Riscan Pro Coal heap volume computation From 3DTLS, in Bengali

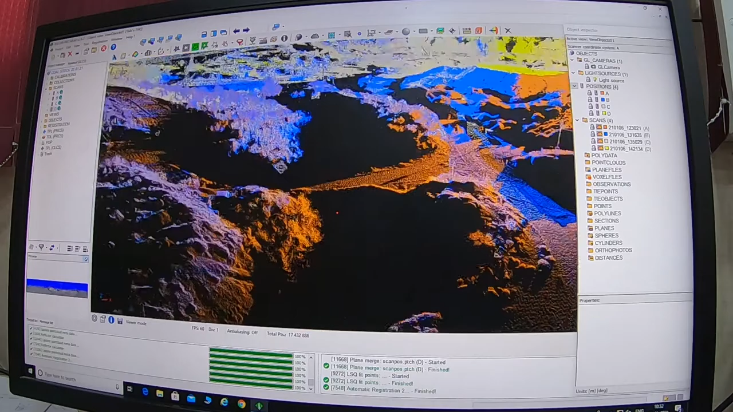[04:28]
আর আপনি যদি রেজিস্ট্রেশন চেক করতে চান যে আপনার রেজিস্ট্রেশন কারেক্ট হয়েছে কি না,
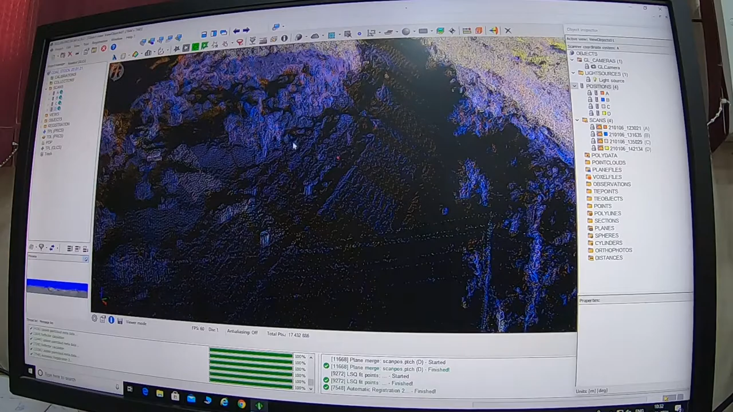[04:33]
তাহলে আপনি স্পেস বার দাবাবেন, স্পেস বার দাবিয়ে রাইট ক্লিক মেরে একটা যে কোনো পজিশান আপনাকে সিলেক্ট করে নিতে হবে।
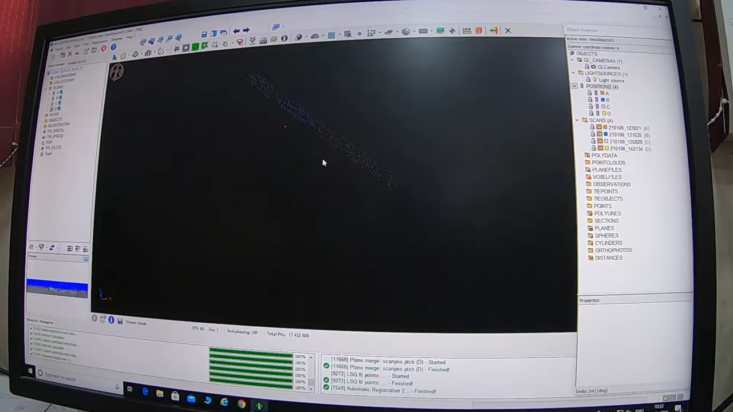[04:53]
এটাকে আপনি এই রাইট ক্লিকটা দাবিয়ে লেফট ক্লিকটা দাবিয়ে আপনি মুভ করে দেখে নিতে পারেন যে আপনার এই দুটো প্লেন অর্থাৎ একটা ব্লু আছে এখানে একটা অরেঞ্জ আছে,
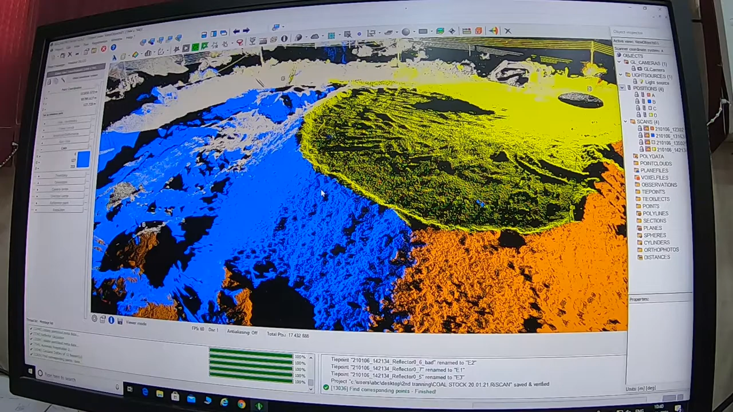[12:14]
সেই বেস কোঅর্ডিনেটে এটা চলে এসছে এবং 127 ও RLটা দেখাচ্ছে।
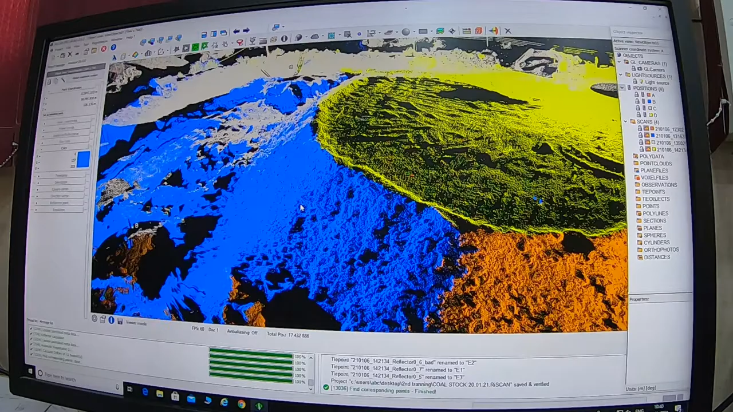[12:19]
ঠিক আছে, এখানে আরেকটা ছোট্ট প্রসেস বলে দিই, আপনি এখানে যে কোনো একটা টাইপ পয়েন্টকে,
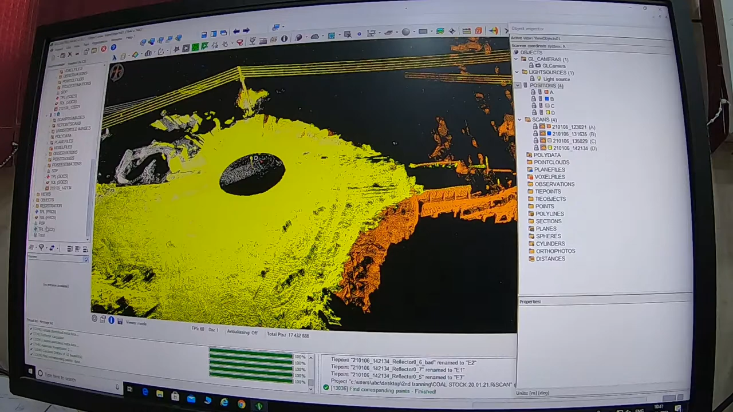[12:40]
এই ধরুন এই একটা বি একটা টাইপ পয়েন্ট, এই একটা টাইপ পয়েন্টে একটা এক্সে এসছে 19 mm আর ওয়াইয়ে এসছে 2 mm আর জেডে এসছে 2 mm
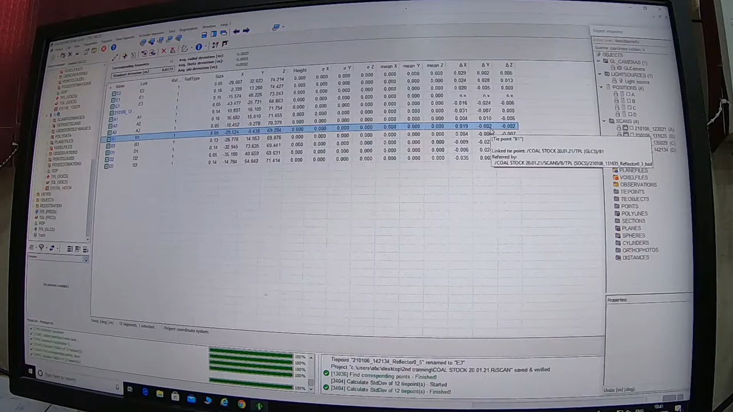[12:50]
এরর। তো এখানে আমি আমি টাইপ পয়েন্টগুলো এর মধ্যেও আমি দেখতে পারি,
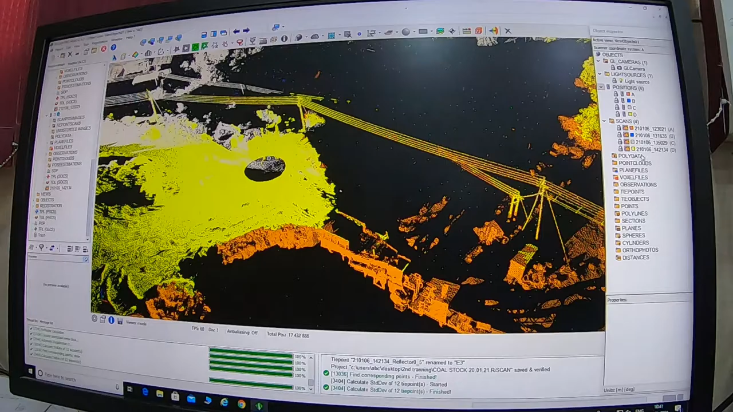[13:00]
তাহলে তার জন্য আমি কী করব, যে কোনো একটা স্ক্যান পজিশানকে আমি সিলেক্ট করলাম,
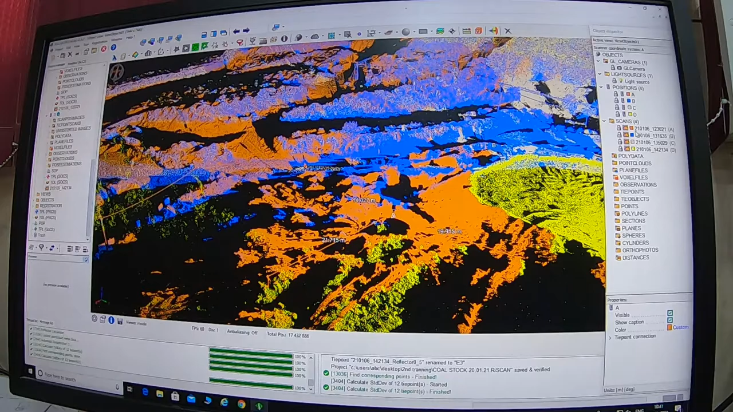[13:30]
এবং এখানে যদি আমি এ স্ক্যানটাকে আমি যদি অফ করি, এই দেখুন এ স্ক্যানে আমি যে টাইপ পয়েন্টগুলো নিয়েছি এটাও দেখাচ্ছে। একটা টাইপ পয়েন্ট ছিল আমার 14.07 mm দূরে,
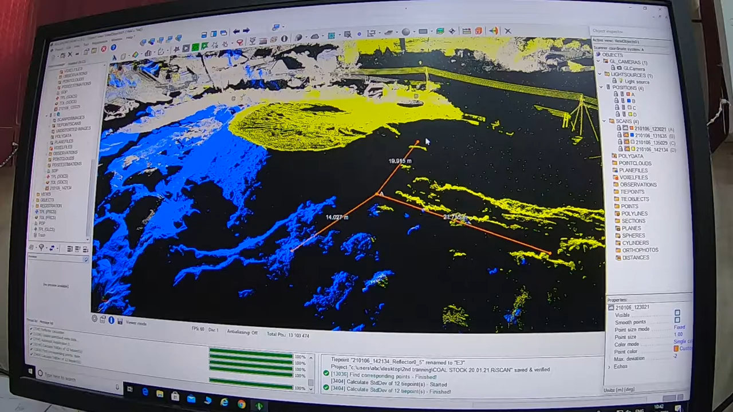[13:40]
একটা ছিল 19.19 নিয়ার অ্যাবাউট 20 mm দূরে, একটা ছিল 21.75 mm দূরে। এখানে আপনাকেও টাইপ পয়েন্টগুলো দেখাচ্ছে, এই দেখুন
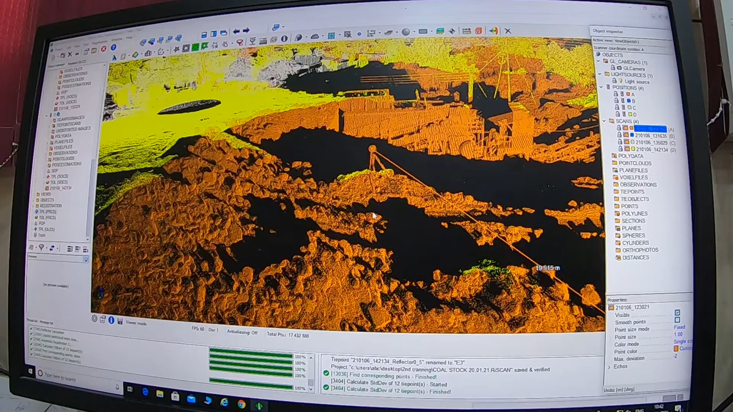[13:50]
সাপোজ এইখানে একটা দেখুন, এই যে এই টাইপ পয়েন্টে আপনি যেখানে নিয়েছেন আর স্ক্যানার
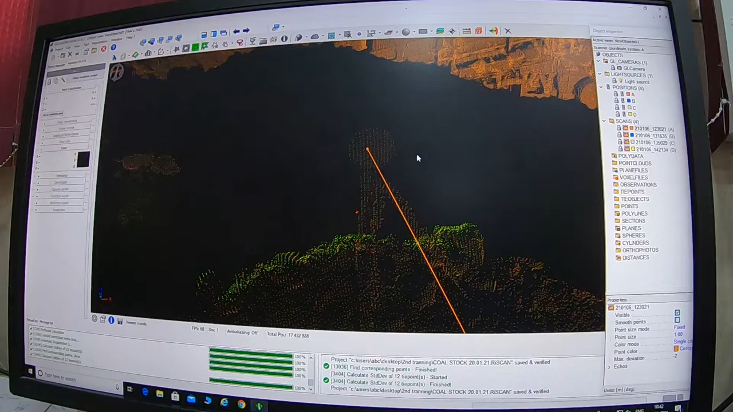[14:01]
যে পয়েন্টটাকে নিয়ে ও রেজিস্ট্রেশন করেছে তার আপনি ডিফারেন্সটা এখান থেকেও আপনি দেখতে পারেন।
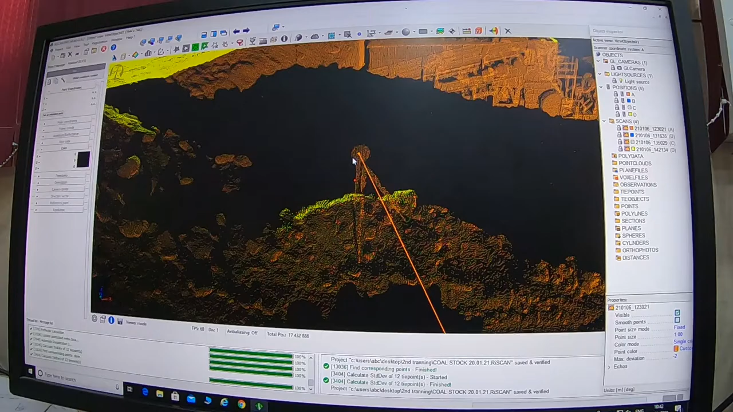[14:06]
ঠিক আছে, এটা পড়ে না, এখন আমাদের কী হবে, এখন আমরা ভলিউম বের করব।
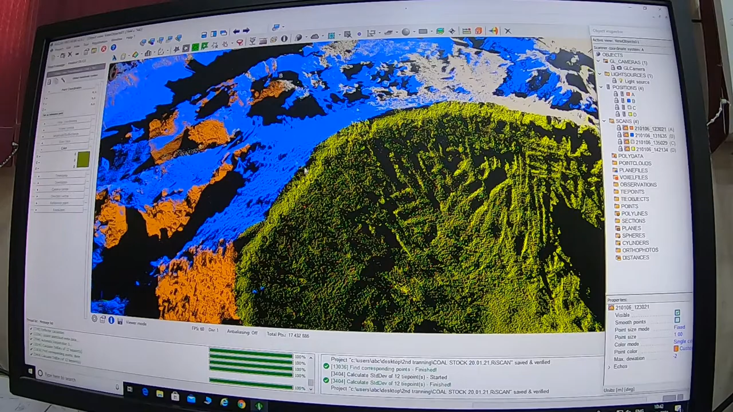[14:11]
তার জন্য কী হবে, আমাকে প্রথম আমাকে যে বাউন্ডারি লাইনটা আমাকে এর মধ্যে ফেলতে হবে,